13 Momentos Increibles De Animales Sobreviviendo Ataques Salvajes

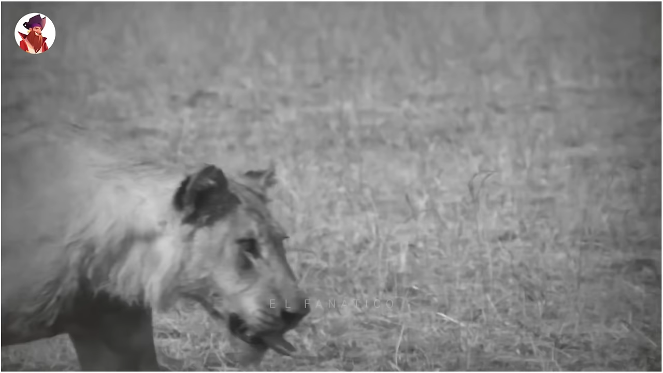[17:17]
Pero justo cuando pensaban que se había acabado el juego, el búfalo se levanta y le voltea los papeles a los leones. Hemos visto búfalos rechazando ataques en el pasado.